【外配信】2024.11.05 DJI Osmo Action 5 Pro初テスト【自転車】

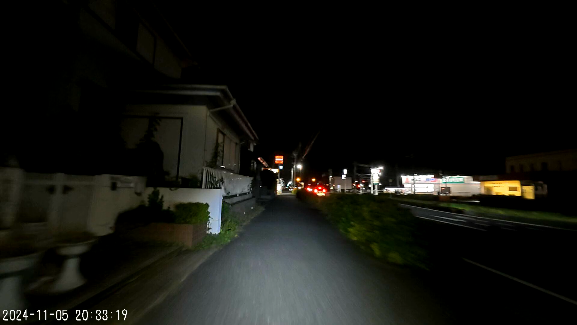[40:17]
手ブレ補正を切ったのでブレますけど、 FPS は多分だいぶマシになると思います。
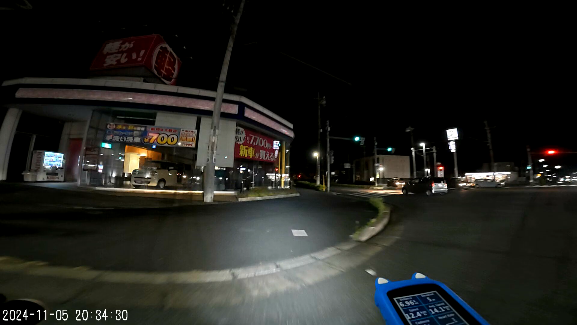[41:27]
結構あの昔ながらのこの揺れ方、ドドンドドンっていうこんな感じで、
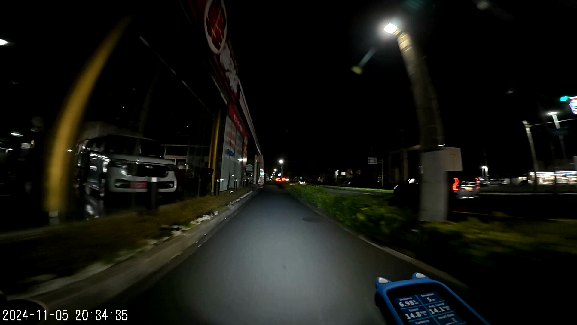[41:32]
もうちょっとあの信号行ったとこまで行きますね。はい、こんばんは、いらっしゃいです。すいません、ちょっとコメントをあの今ね、警察厳しい、見ると怒られちゃうんで、はい、音だけでちょっと読み飛ばしちゃうのあるかもしれないですけど、聞き逃した。
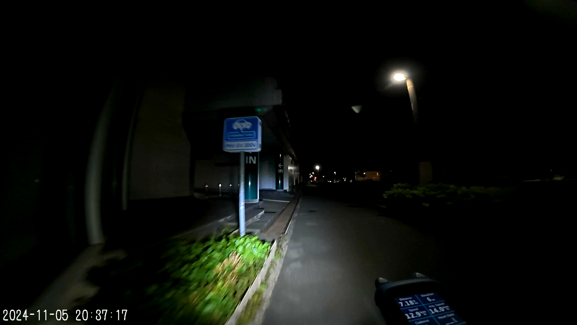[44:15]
オンに、よいしょ。結構ねブレるからね。はい、これが一番強烈な。画角も狭くなっちゃうんですけど、広い方がいいかな。あ、ダメか。